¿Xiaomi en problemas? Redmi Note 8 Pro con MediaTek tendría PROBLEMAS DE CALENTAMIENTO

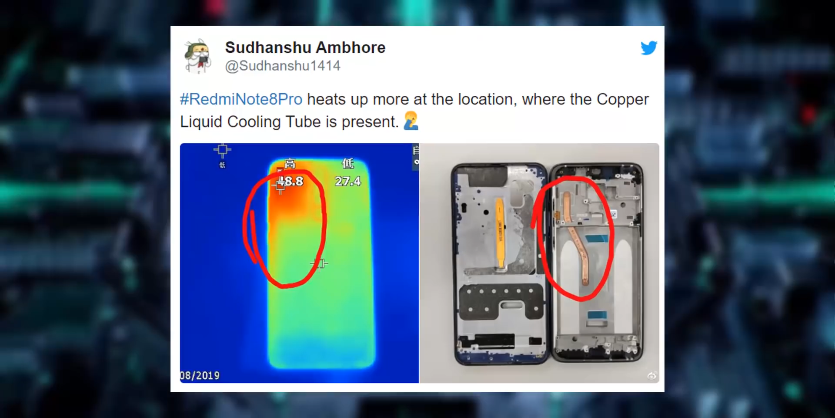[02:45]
grados tras unas horas de uso y esto a pesar de su sistema de refrigeración de ser así